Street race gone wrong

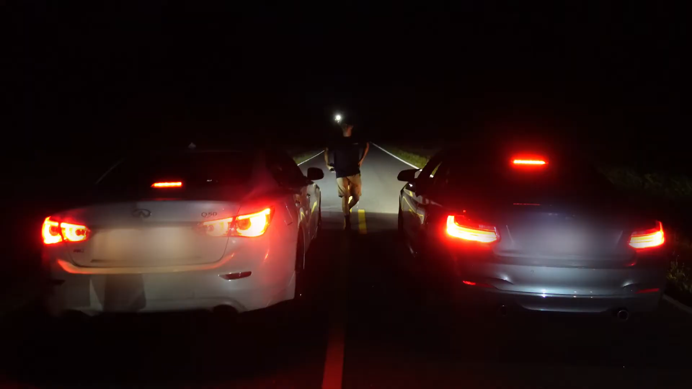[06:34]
Alright, so I'm gonna point at you, flash your lights, let me know you're ready. I'm gonna point at him, flash your lights, and I'm gonna flash. 240 versus Q50, no tune, JB4 and intakes.